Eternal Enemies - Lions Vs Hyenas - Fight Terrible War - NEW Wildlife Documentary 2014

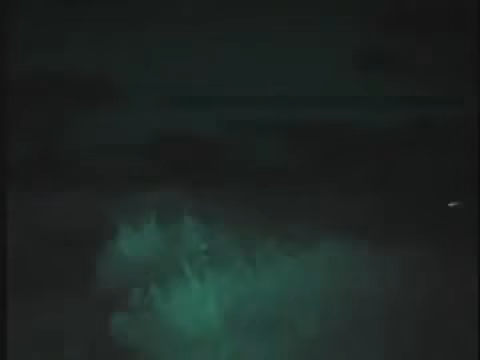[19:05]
A quick dash and it's soon over.
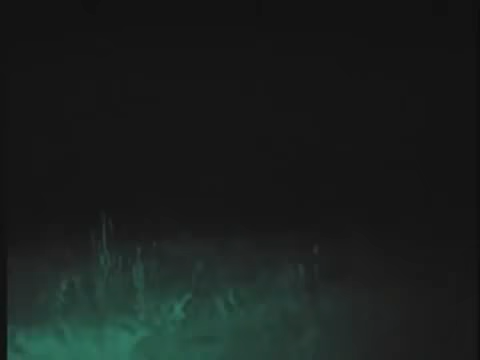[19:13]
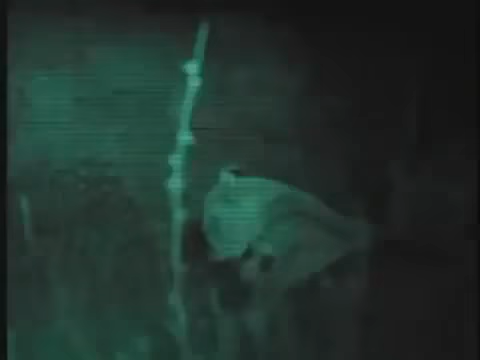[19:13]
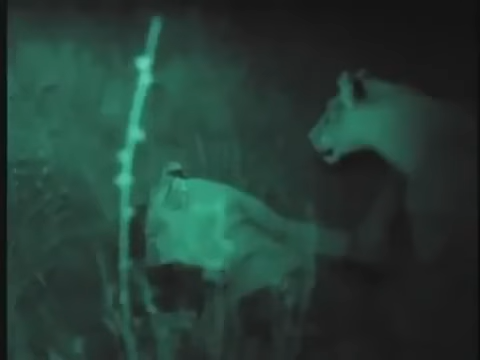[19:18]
Although these lionesses have been successful, the moonlit night is really the best time for hyenas to hunt.
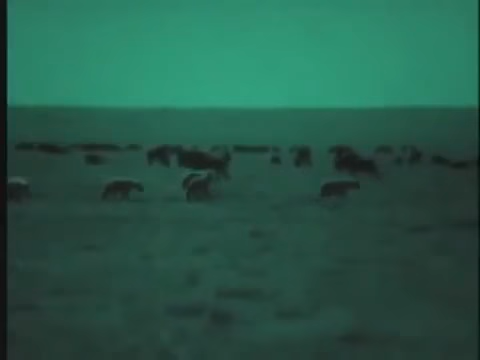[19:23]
The cool of the night air allows them to keep on running, something the easily tired lions cannot do.
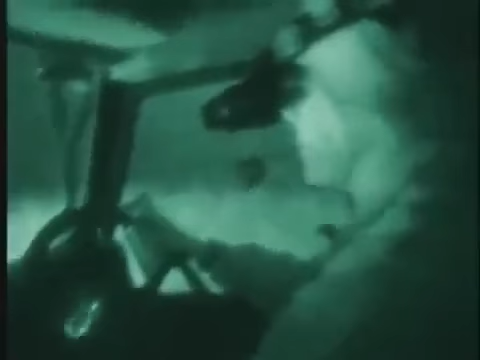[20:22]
Paula White's night vision goggles work
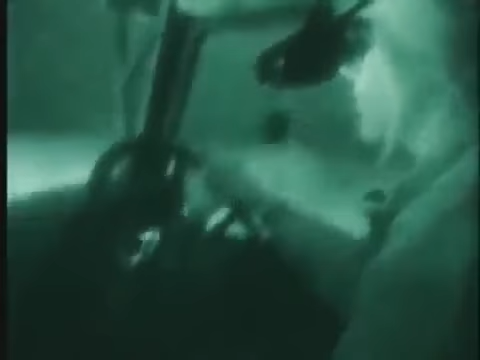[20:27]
because they and the camera see in the special infrared headlights of her Land Rover.
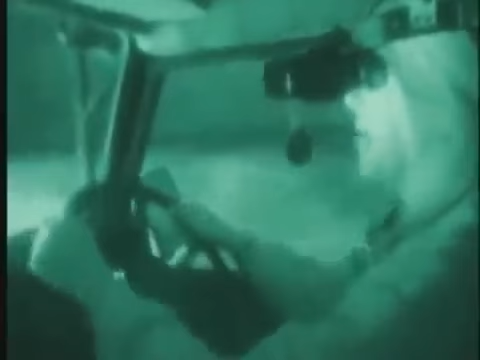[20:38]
I think the ability to use this sort of invisible light to observe animals, nocturnal animals,
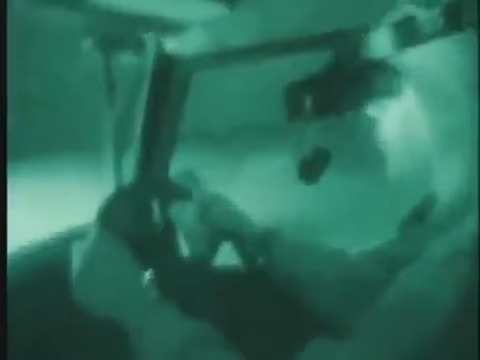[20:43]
in their natural environment is really quite a breakthrough for research.
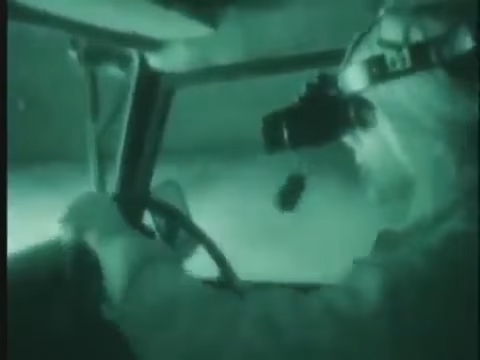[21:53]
So really, driving around like this at night, using this enhanced vision and listening for kills,
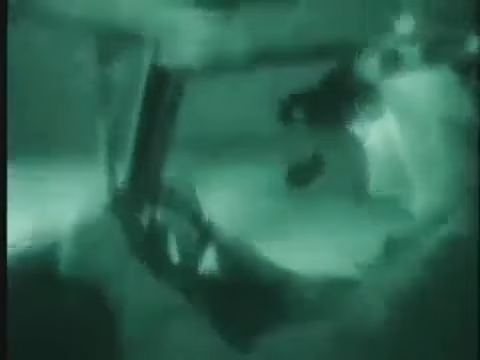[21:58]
I'm behaving very much like a hyena, and there's one right now.
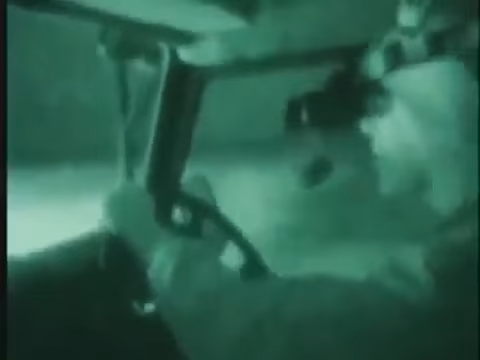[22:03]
I can see it going through the grassland.
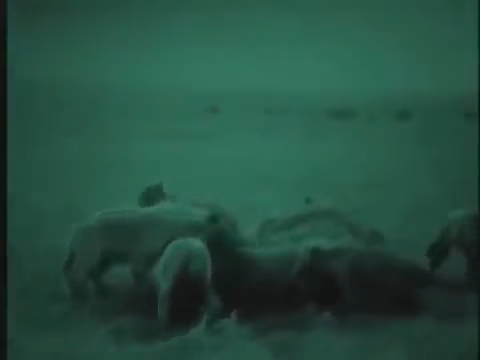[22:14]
A hyena's jaws are among the most powerful of any animal species. The sharp front teeth shear through skin and meat.
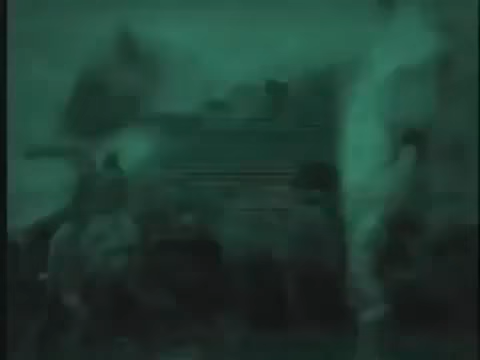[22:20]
Their jaw muscles are as big as a man's arm.
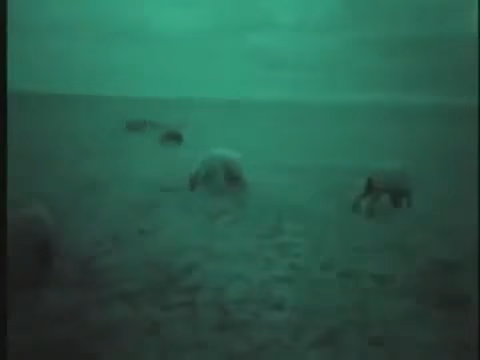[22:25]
At the back of the hyena's mouth, huge crushing teeth are strong enough to crunch up solid bone.
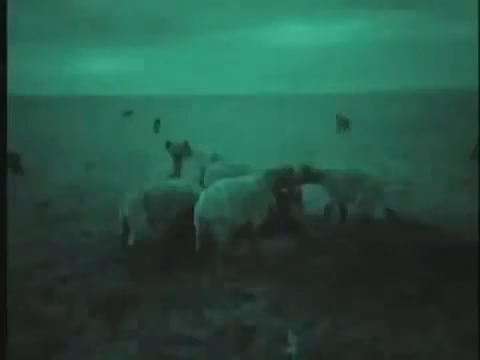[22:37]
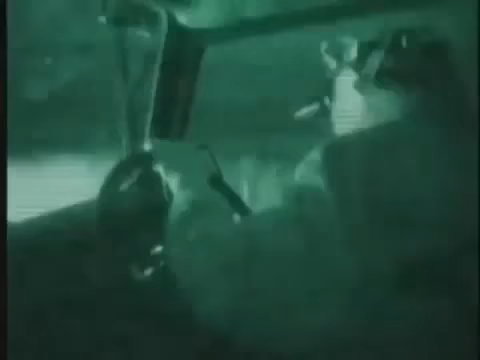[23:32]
Camera unveils a night world full of animal life.
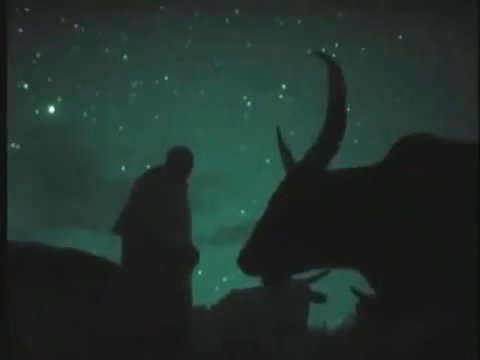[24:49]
There are burglars about.
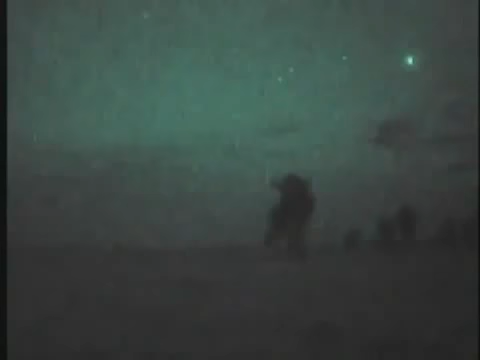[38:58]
But there is no safety in numbers now for the grazers of the plains.
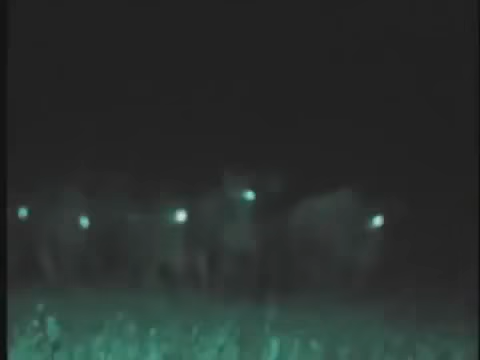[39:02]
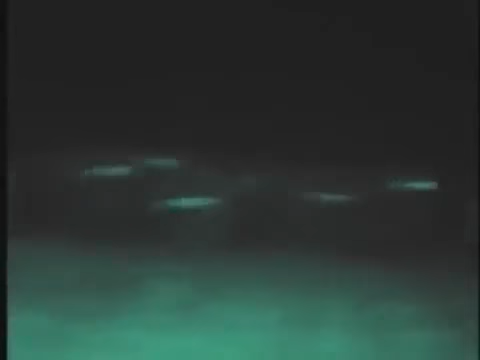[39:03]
The darkest hours of the night see restless action.
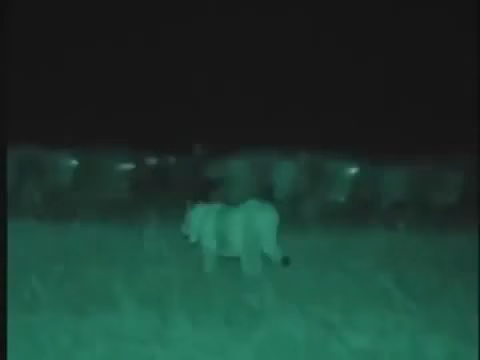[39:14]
Animal hunters are about in numbers never seen during the day. Spooked, the herds of wildebeest, zebra and gazelle burst into panicky runs. They fear lions and hyenas are nearby, but only the camera can see them.
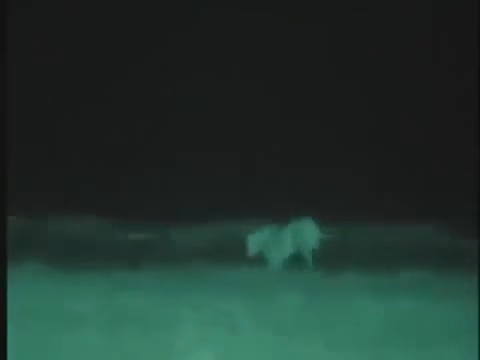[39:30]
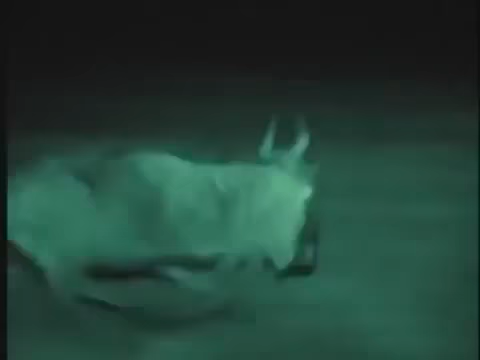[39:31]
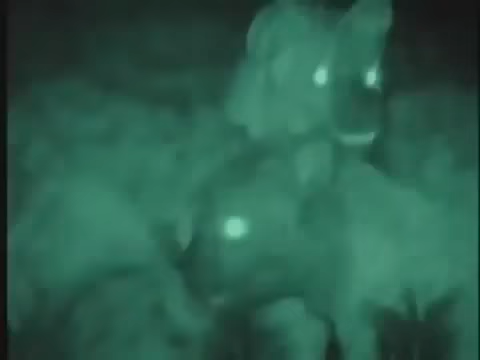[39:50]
They've made a kill in another clan's territory.
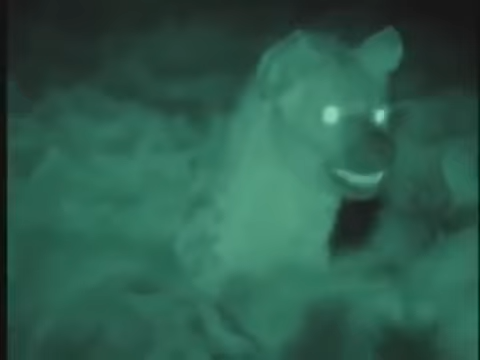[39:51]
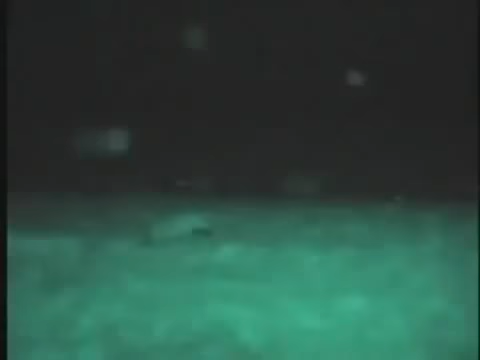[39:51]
It isn't long before one of the owners claims his rights.
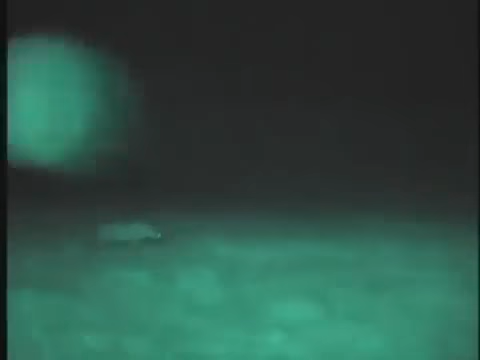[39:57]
He calls for support from the other residents.